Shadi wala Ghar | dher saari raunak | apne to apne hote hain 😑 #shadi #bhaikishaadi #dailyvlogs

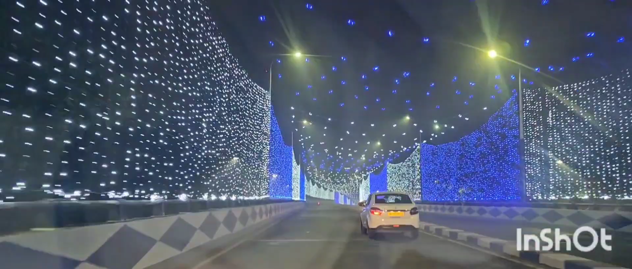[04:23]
मुझे इतना अच्छा लोग रहा था, यह लाइट निंग देखकर, प्लीज